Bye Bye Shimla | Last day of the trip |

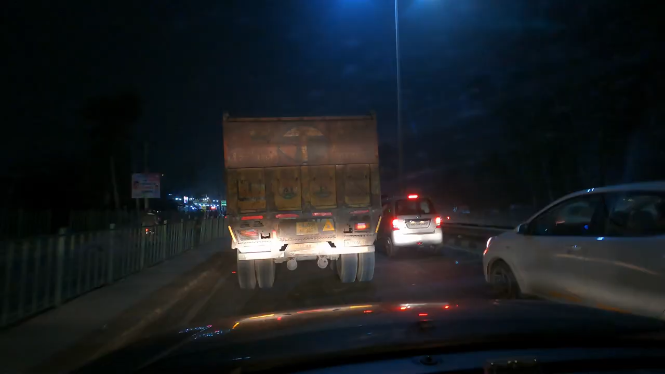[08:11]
too many This is a busy way and let's see, this traffic is clear, then we can reach the highway to the same highway.